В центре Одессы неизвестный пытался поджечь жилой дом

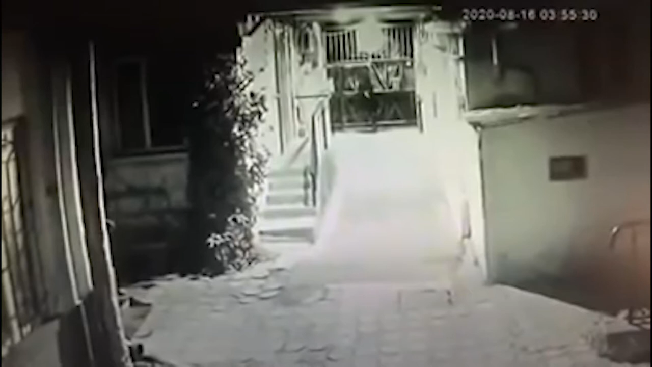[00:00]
Підпалив чужий будинок. У неділю невідомий чоловік проник на подвір'я будинку номер 7 на вулиці Асташкіна та влаштував там пожежу. Близько четвертої години ранку він залишив там пластикову пляшку з бензином і маслом та підпалив її. Жителів будинку розбудив гучний вибух. Вони одразу почали поливати водою металеві сходи, щоб загасити полум'я. Але вогонь не відступав.